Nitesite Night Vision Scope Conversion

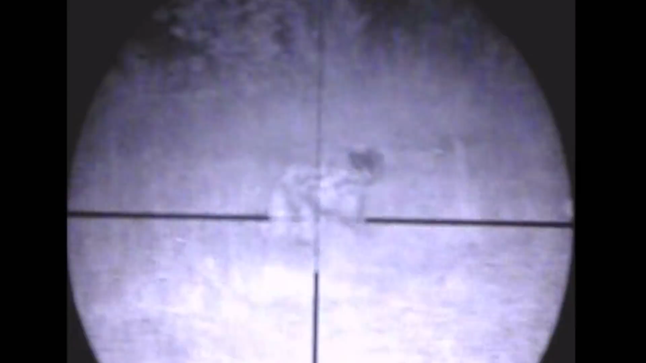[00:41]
We're talking about a product that actually converts your day scope from a day
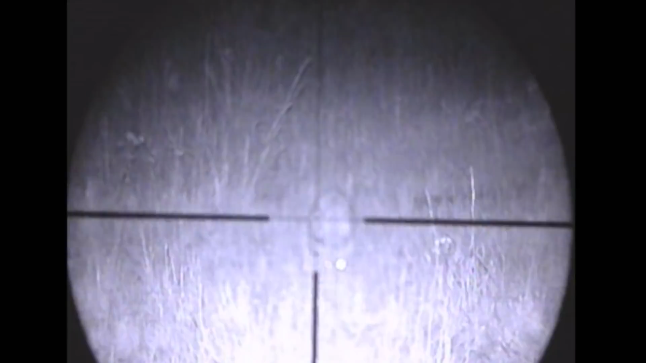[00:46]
scope to a night scope in under a couple of minutes.
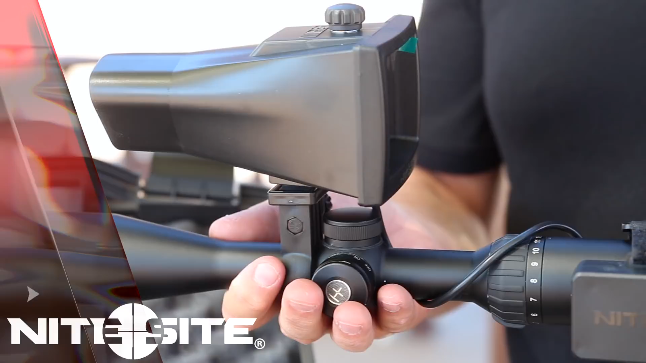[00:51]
We make three basic scope mounted products, a 100 yard product, a 300 yard product and a 500 yard product. We call them the Viper for a short strike, the Wolf for a medium strike and the Eagle for a long strike.
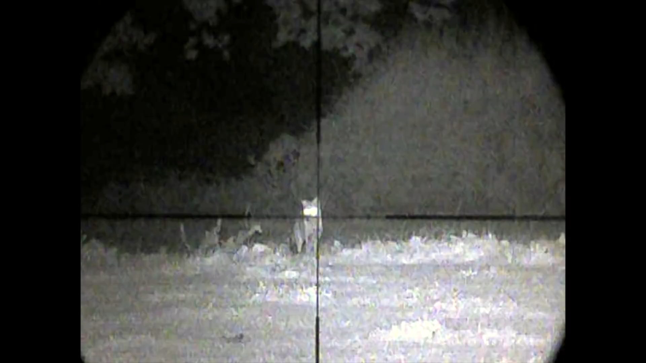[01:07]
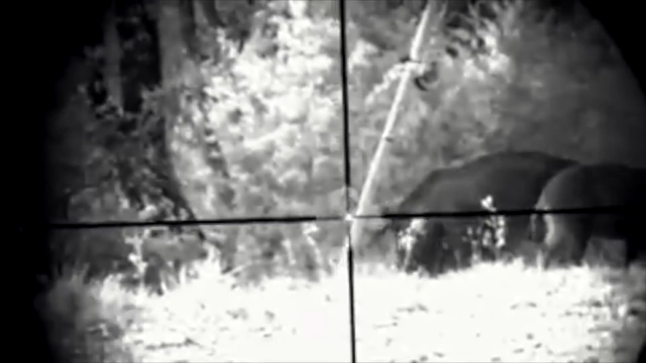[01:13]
This model is our Viper model and it's our 110 yard product.
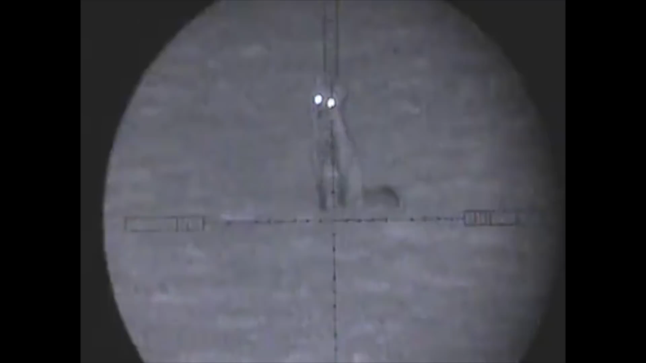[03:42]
It literally is out of the box or in your backpack, straight out of the backpack.
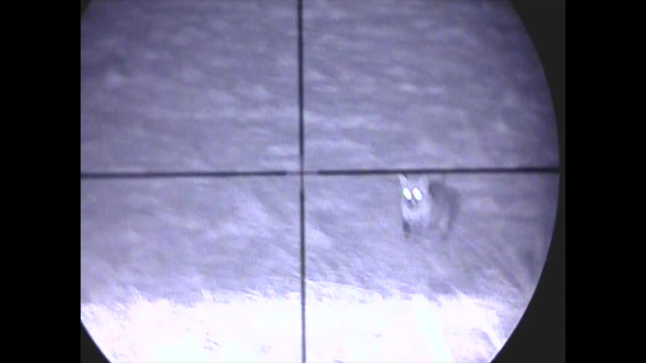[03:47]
The beauty of it is you can switch it from rifle to rifle. So you choose the rifle on the day.